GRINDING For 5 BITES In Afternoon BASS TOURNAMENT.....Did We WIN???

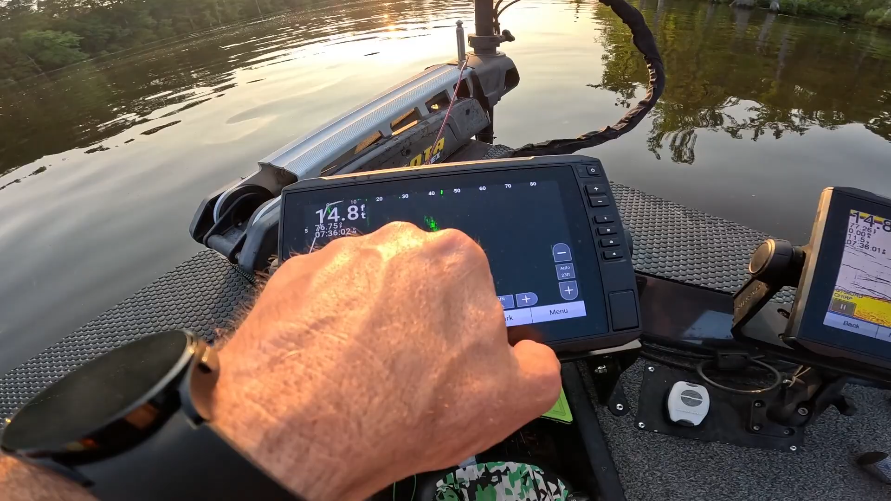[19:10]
It's a hump right here, and the fish are sitting right behind it. Those are the fish. Y'all know I'm not a big live scope guy. This ain't the way I like to catch them, but they're so down. They're right on the backside. You almost can't see them, but they're just sitting there, dead still.